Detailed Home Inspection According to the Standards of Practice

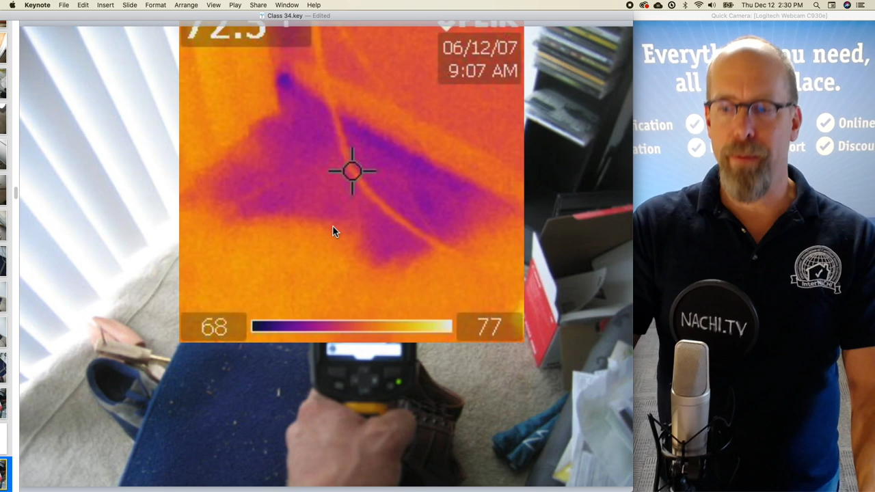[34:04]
And so that dark area is wet. I've confirmed it with my moisture meter. And if you're wondering how to perform an inspection using an infrared camera and a moisture meter, we have those free online courses for you as well.